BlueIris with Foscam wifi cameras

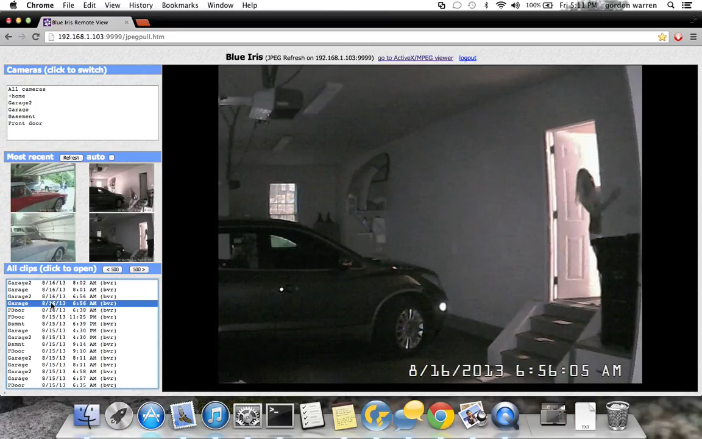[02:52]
There we go. Here's infrared. So there's my wife in the garage. She turns the light on. It jumps to the color sensors. This is, looks like maybe me taking my, nope, that's my wife again.
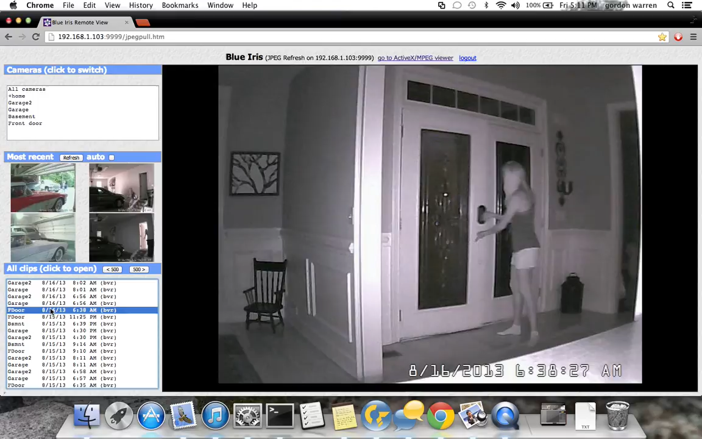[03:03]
That's me taking my dog out last night. And the other thing you're not seeing on here is that it is recording audio along with this video. That's me outside.